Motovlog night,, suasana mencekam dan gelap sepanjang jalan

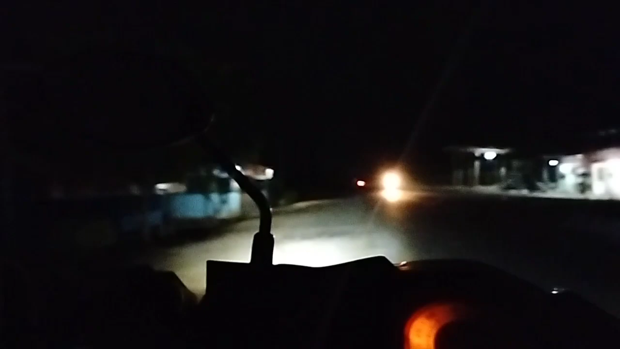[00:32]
cuaca sedang tidak mendukung, sedang mendung ya. Bahkan di tengah perjalanan kami ketimpa hujan. Jadi saat hujan itu video tidak berjalan ya. Oke, baik, buat kawan-kawan semua, semoga dalam keadaan sehat selalu serta dalam lindungan Allah Subhanahu wa taala.
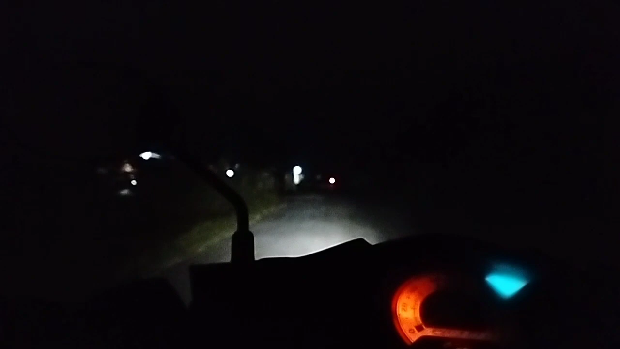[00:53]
Ya. Salam sejahtera buat saudara kita semua ya. Oke, baik. Buat kawan-kawan semua sembari menyimak perjalanan kami, jangan lupa di-support berupa subscribe, like dan juga komen pastinya ya. Ya, ini kita sudah berangkat ya. Ini masih di daerah Pekan Tebih, Kecamatan Kepenuan Hulu, Kabupaten Rokan Hulu, Provinsi Riau.
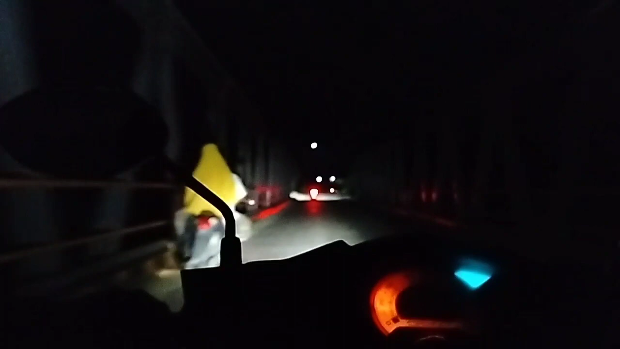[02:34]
60-70 km per jam. Ini kita sudah sampai di jembatan Pekan Tebih ya, jembatan Sungai Sosah, yang mana Sungai Sosah ini mengalir dari Dalu-Dalu hingga ke Muara Sungai Rokan. Dan ini kita memasuki induk ataupun desa dari Pekan Tebih ya.
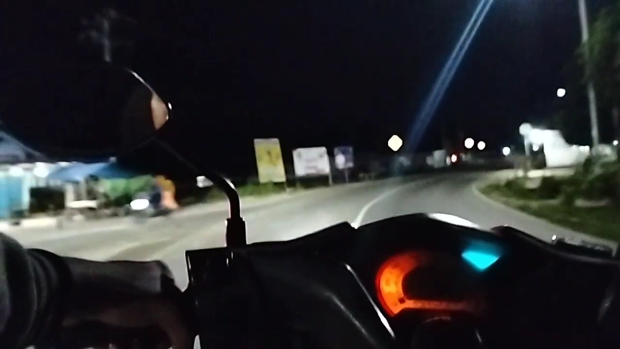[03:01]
Ini cuaca di sini sudah mulai makin mendung, dan juga lampu PLN saat itu mati ya, karena di hulu ataupun di tepatnya di Pasir Pengerayan itu sudah turun hujan infonya kami dapat ya. Jadi di Desa Pekan Tebih itu lampu PLN mati. Ini masih di
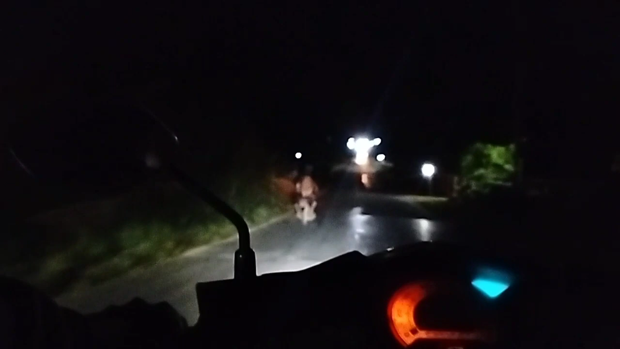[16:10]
Dan seperti yang kawan-kawan tengok, kondisi jalanan pun sudah mulai basah ya. Karena disinilah titik awalnya hujan deras tersebut.
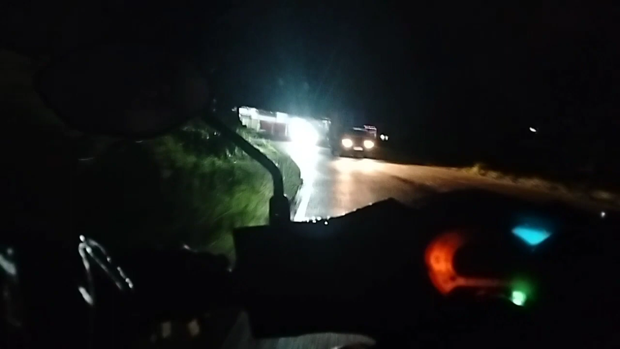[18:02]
Di sini pun cuaca sudah cukup aman ya untuk kami lalui, karena sebetulnya di sini hujan juga, cuma udah reda. Dan seperti kawan-kawan tengok itu, jalanan juga masih basah ya, dan kilatnya juga masih terus sambung menyambung ya. Di dalam perjalanan ini pun kami tadi sempat juga merasakan sedikit terkejut dan mengakibatkan
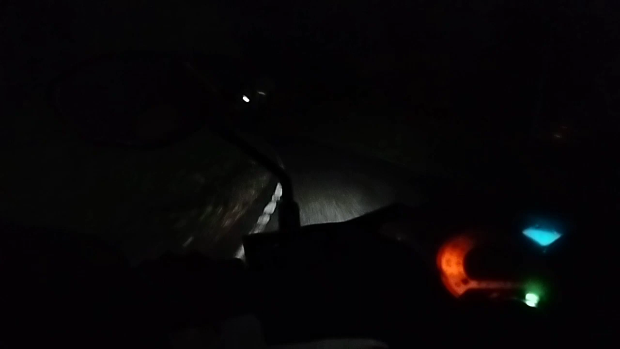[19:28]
Oke, baik kawan-kawan semua, akhirnya kita tiba di kota Pasir Pengerayan ya, dengan kondisi jalan yang masih basah karena habis
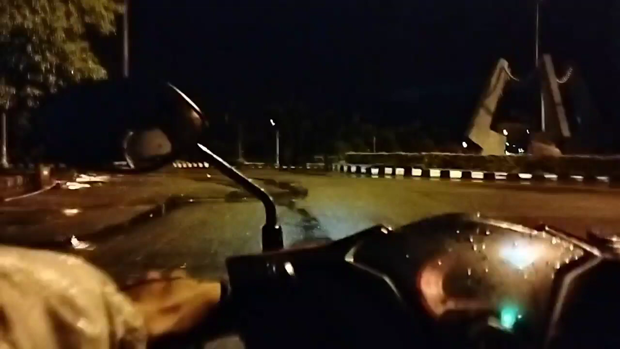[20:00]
hujan juga di sini, hujan deras, tapi sudah mulai reda ya. Ini kita di bundaran Kota Pasir Pengrayan, langsung menuju ke tempat tinggal kami ataupun rumah kami ya.
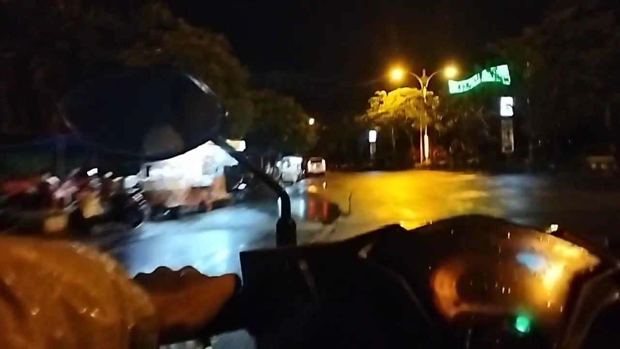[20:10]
Ini dari sini jaraknya sekitar 10 kilo lagi ya. Nggak sampai lah, paling sekitar 5 kiloan lah.
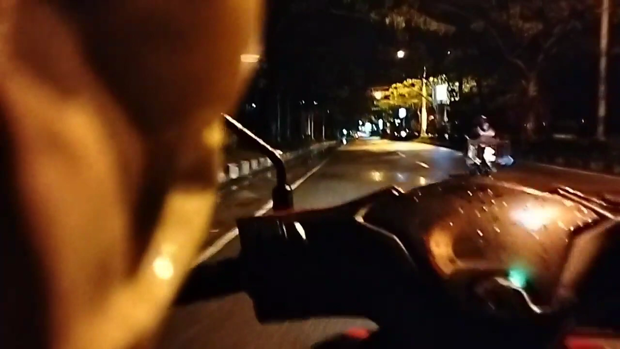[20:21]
Kawan-kawan bisa saksikan ya, ini sudah mulai cukup sepi karena kami sampai di sini sekitar pukul 11 malam. Sudah mulai sepi aktivitas di jalanan pusat Kota Pasir Pengrayan ini.
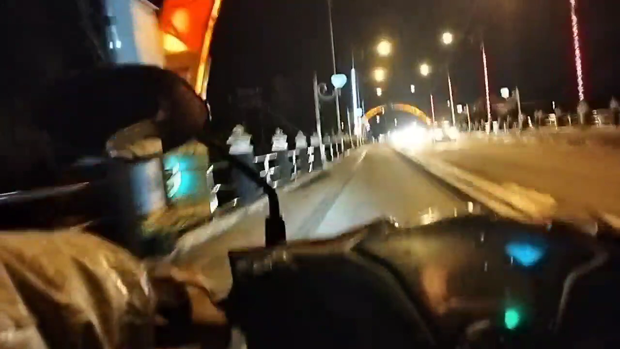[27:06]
Ini kita sampai di jembatan Batang Lubuh ataupun jembatan Sungai Rokan ya.
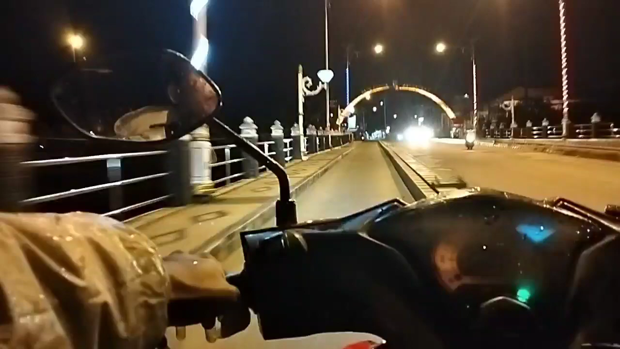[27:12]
Dari sini ke rumah kami hanya sekitar lebih kurang 1 kilo lagi.